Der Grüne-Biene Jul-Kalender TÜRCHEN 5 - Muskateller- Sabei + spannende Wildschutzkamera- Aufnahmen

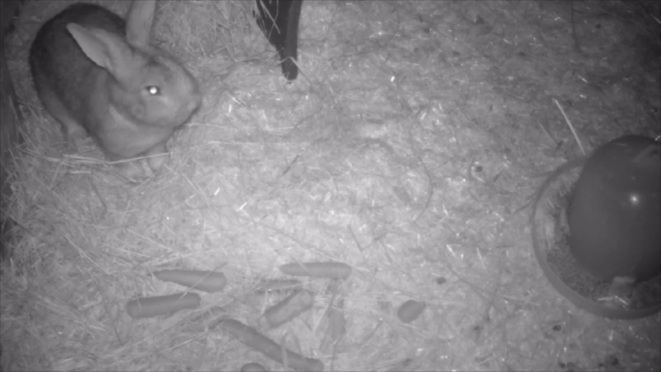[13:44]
wie die miteinander umgehen, wie die teilweise rangeln, wie die da zusammen fressen. Da sind jetzt die Möhren. Man kann es leicht und grau erkennen am Boden, dass da die Möhren liegen. Ja, man sieht die Kaninchen fressen. Ich habe dann über 200 Aufnahmen gehabt, jeweils 30 Sekunden lang. Ja, und habe mich sehr gefreut, die alle durchklicken zu können. Das war natürlich super viel Arbeit, bis ich die alle durchgegangen bin. Dieses Kaninchen hat gerade richtig Übermut, wie ihr sehen könnt. Ja, und dann gab es echt schönes Sehen, wie dieses Kaninchen, was sich hier putzt.
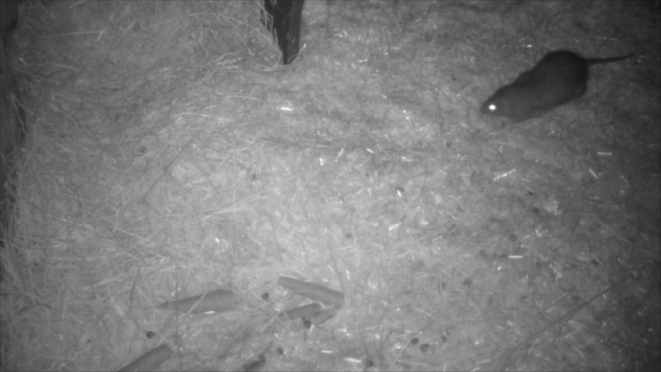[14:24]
Das Biest, die Ratte. Sie kommt ins Bild mit leuchtenden Augen. Das hat natürlich was mit diesem Infrarot zu tun. Und rennt weg, als das Kaninchen kommt. Da unten, seht ihr es? Habt ihr es gesehen?
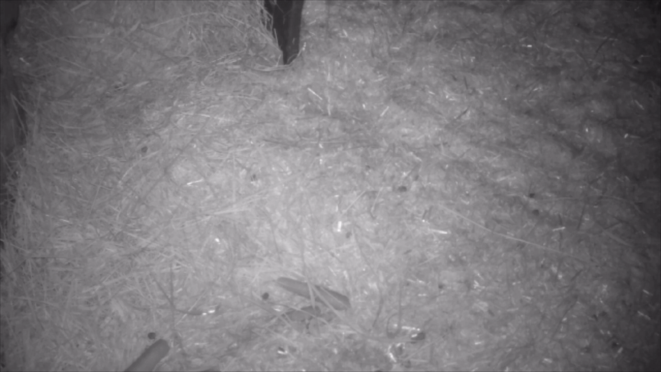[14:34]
Sie hat sich eine Möhre geschnappt. Boah, wie dreist. Wie dreist ist diese Ratte. Hier sieht man ein Kaninchen, das sich streckt. Und neben dem Kaninchen kommt die Ratte ins Bild. Leute, schaut euch das an. Fettes Vieh. Also ihr habt das Verhältnis. Meine Kaninchen sind ja schon fett. diese Ratte bombastisch.
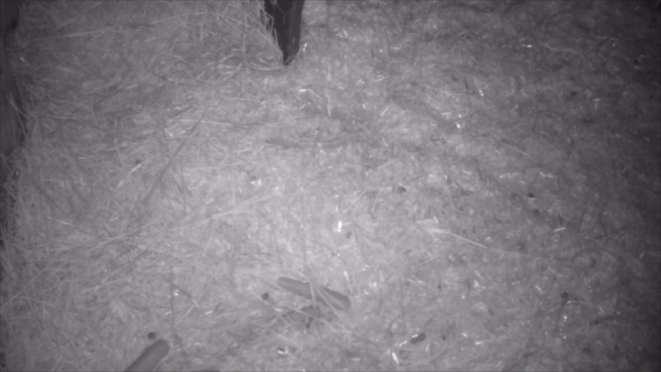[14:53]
Habt ihr das gesehen? Das ist der Hammer. Hier von unten ins Bild und mit der Möhre weg. Leute, habt ihr das gesehen? Die hat eine riesen Möhre weggeschleppt. Also mir bleibt die Spucke weg bei diesen Aufnahmen. Hier wieder so ein ganz übermütiger Rammler. Ja, viele Aufnahmen einfach nur so, wo sie durchs Bild hoppeln. Dann ist natürlich jedes Mal die Kamera angesprungen und da unten wieder im Bild. Sie guckt, ob es noch Möhren gibt, aber dabei hat sie ja schon alle weggetragen. Und tja, ich habe natürlich am nächsten Tag wieder die ganzen Möhren gefunden.
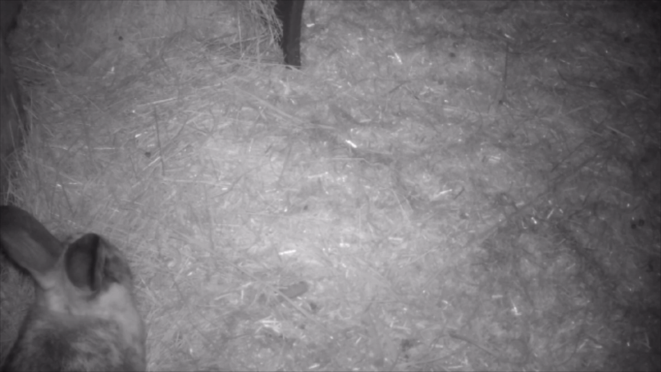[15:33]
Also scheinbar haben die Kaninchen wirklich ihren Stall gegen die Ratte verteidigt. Da kommt sie schon wieder an. Scheinbar haben die Kaninchen wirklich keinen Bock auf die Ratte. Aber sie kommt immer wieder. Ich meine, wahrscheinlich haben die Kaninchen auch irgendwann keine Lust mehr, gegen die Ratte zu kämpfen. Aber wie ihr es gerade gesehen habt, hier in Zeitlupe, das Kaninchen ist auf die Ratte gesprungen und hat die Ratte vertrieben. Aber die ist dreist. Die kommt einfach immer wieder und klaut und klaut und klaut. Also ich könnte euch jetzt hier so hunderte Aufnahmen zeigen, wo die Ratte immer wieder ins Bild kommt.
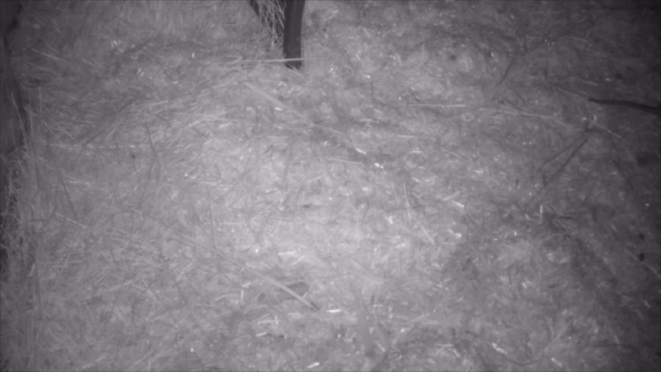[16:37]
Hier nochmal. Der Popo wird immer dicker von der Ratte. Meine Kaninchen gucken alt aus der Wäsche, weil ihre Möhren weg sind. Ja, endlich habe ich sie festgehalten auf Kamera. Leute, schaut euch das an. Es ist wirklich der blanke Wahnsinn. Ja, dann nochmal hier so ein ganz entspanntes Kaninchen, wie sich's putzt. Also sowas echt sieht man ja ganz selten. So ganz unbeobachtet fühlt es sich. Richtig schöne Aufnahmen, finde ich. Insgesamt von dem ganzen Kaninchen und von allem.
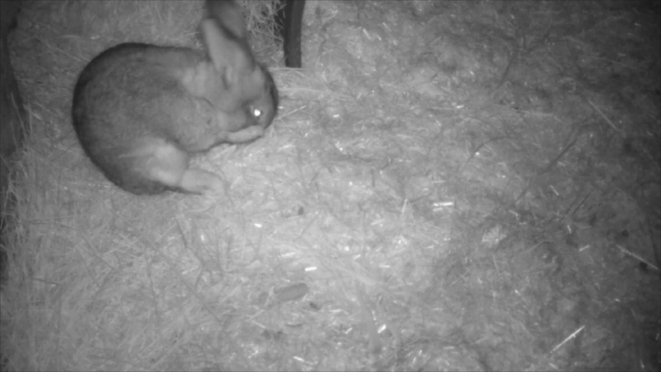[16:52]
Hier eins, was buddelt. Ja, und das war's jetzt eigentlich auch schon. Ich habe euch jetzt eigentlich die besten Szenen zusammengefasst. Ich hoffe, ihr hattet da ein bisschen Spaß bei jetzt.
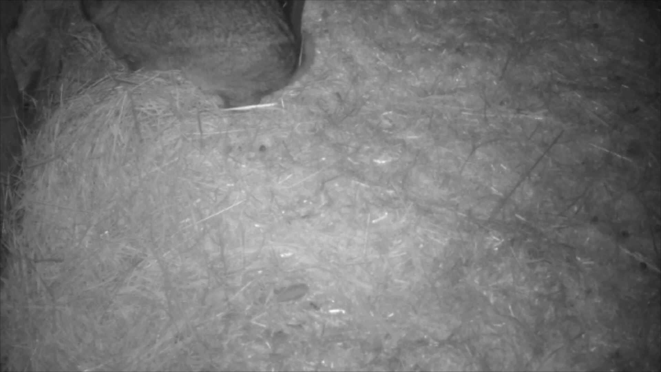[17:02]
Und manche haben sich vielleicht auch ein bisschen gegruselt. Ja, ich habe mich da auch ganz schön gegruselt. Ich werde die Kamera auf jeden Fall öfter benutzen. Finde es richtig, richtig cool, Leute. Zurück in der warmen Stube, liebe Leute.